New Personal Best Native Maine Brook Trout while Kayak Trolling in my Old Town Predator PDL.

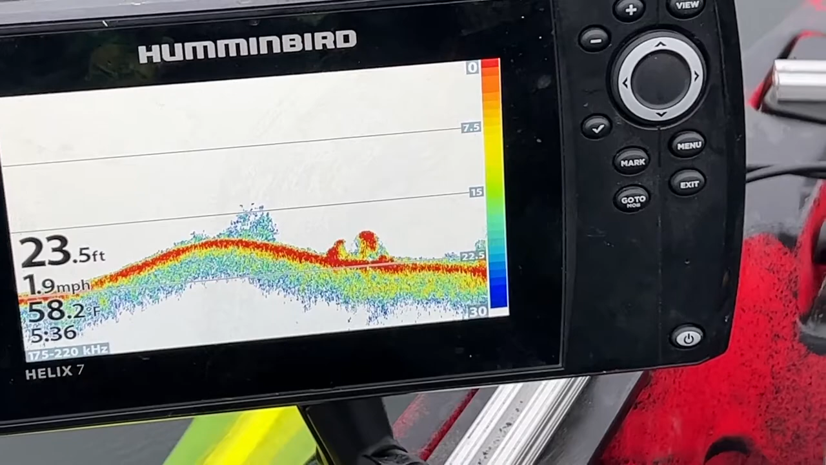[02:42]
On screen: depth 23.5 ft, water 58.2°F, speed 1.9 mph
That red hump there that looks like a dense school of bait. Possibly that could be a big lake trout. Possibly.
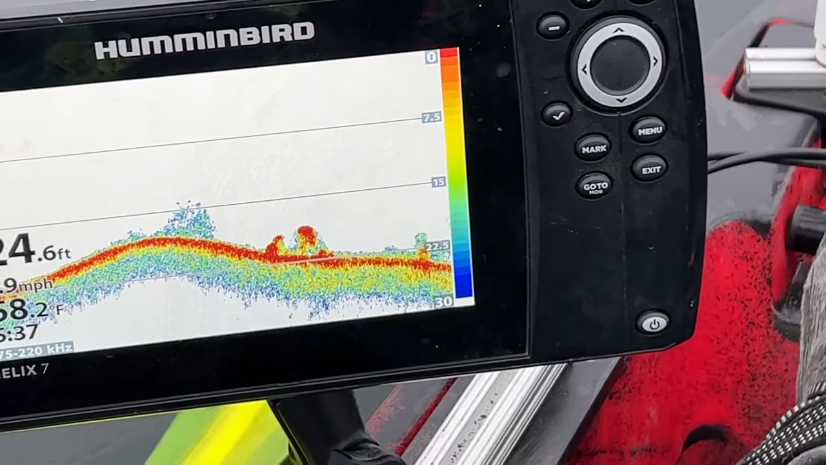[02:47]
On screen: depth 24.6 ft
But I'm going to get my phone away because we may get bit right here. Also coming into some other bait.